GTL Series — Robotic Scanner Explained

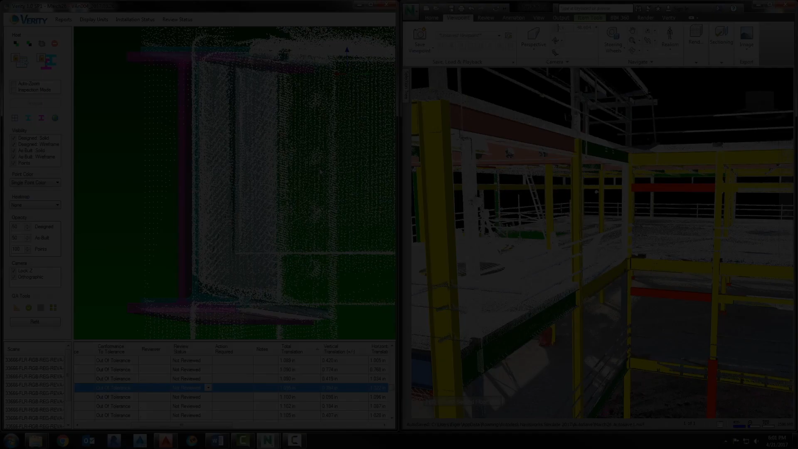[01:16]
Once the data is collected, it can be saved for later,
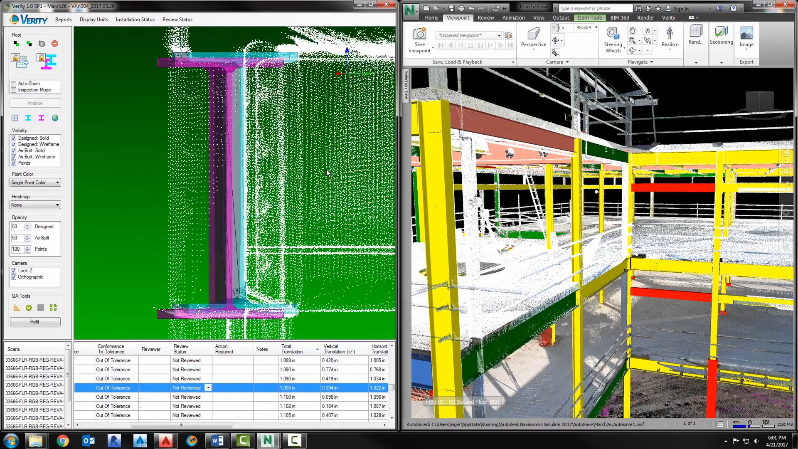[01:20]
on-demand needs, or analyzed against plan with just a few clicks.